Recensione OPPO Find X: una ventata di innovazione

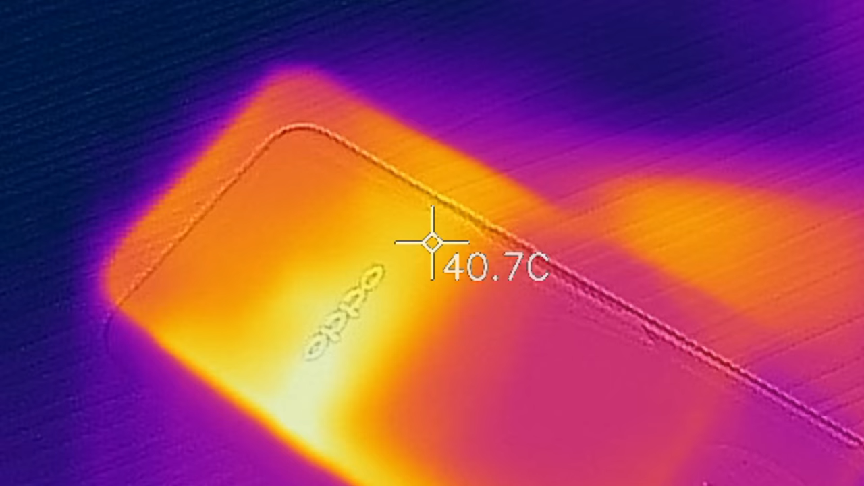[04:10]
On screen: spot 40.7°C
posteriore comunque si percepisce il calore con l'esecuzione dei benchmark Ma nell'uso
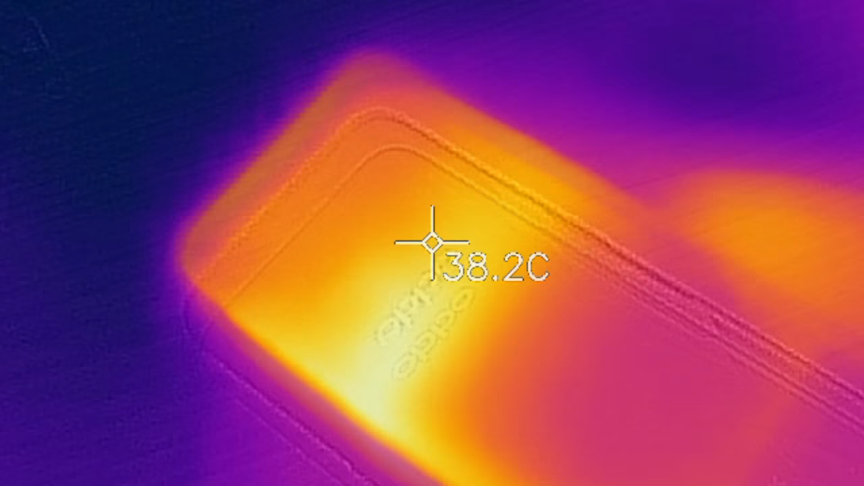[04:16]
On screen: spot 38.2°C
quotidiano non si arriva mai a toccare questi livelli Un altro punto a favore di questo Find X è indubbiamente